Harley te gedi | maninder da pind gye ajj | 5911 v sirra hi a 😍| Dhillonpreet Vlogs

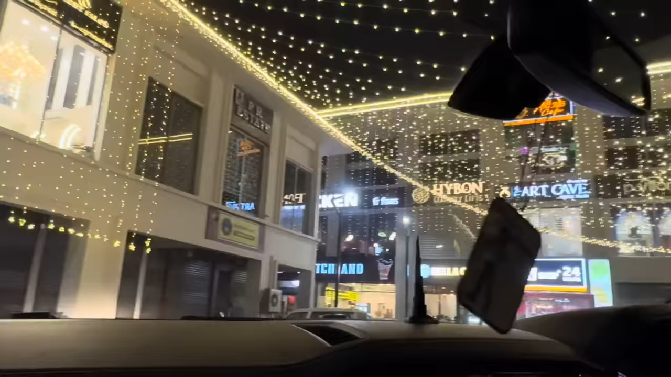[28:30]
ਲੈ ਵੀ ਮਿੱਤਰਾ ਕਹਿੰਦੇ ਕਿੱਥੇ, ਇੱਥੇ ਜਗਮਗ ਜਗਮਗ ਬੱਲਾ ਬੱਲਾ ਹੀ ਵੀ ਮੰਨੇ ਯਾਰ, ਮੈਂ ਨਾ ਯਾਰ ਮਾਰਕੀਟ ਦੇ ਵਿੱਚ ਤਾਂ ਸਵਾਦ ਹੀ ਆਈ ਜਾਂਦਾ,